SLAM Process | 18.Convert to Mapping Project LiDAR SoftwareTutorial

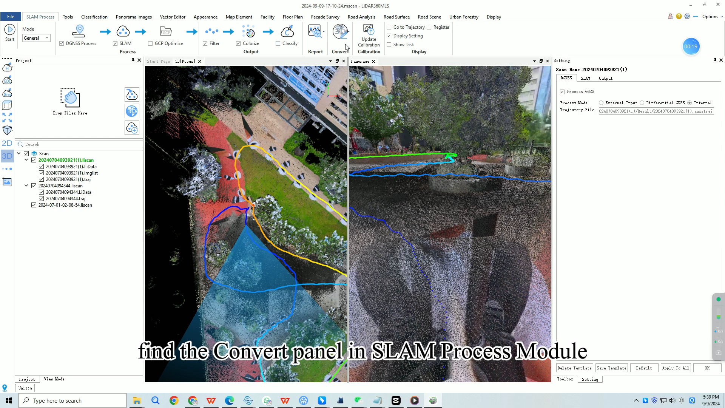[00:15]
Find the convert panel in SLAM Process Module, scroll down and select the first button convert to mapping project.
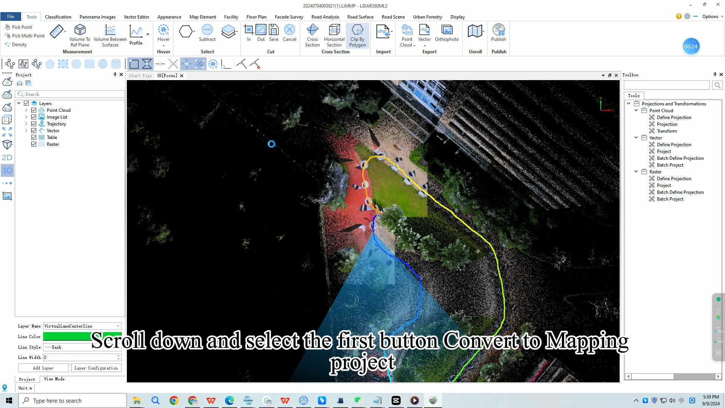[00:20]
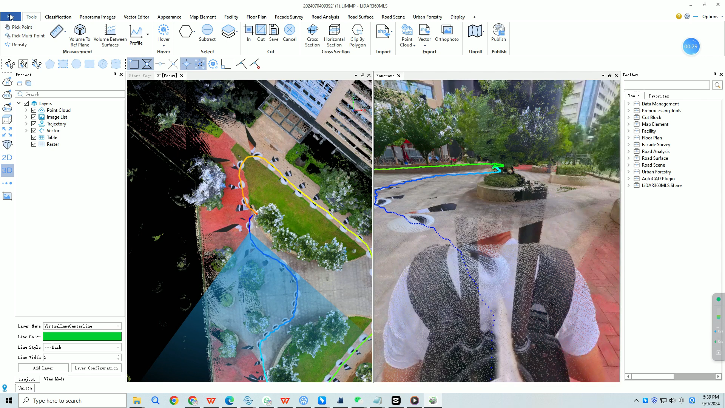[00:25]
It is important to note that the project to be converted must be currently active.
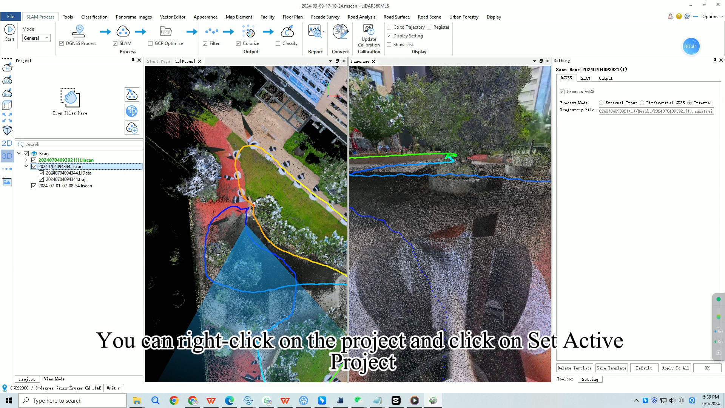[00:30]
You can right click on the project and click on set active project.
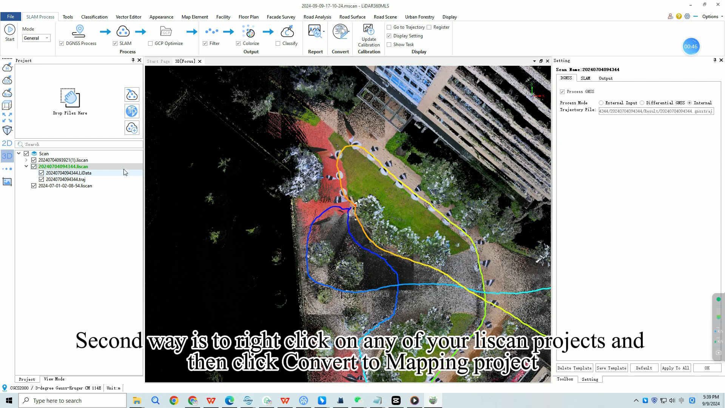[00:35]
Second way is to right click on any of your LeScan projects and then click convert to mapping project. It can be converted automatically.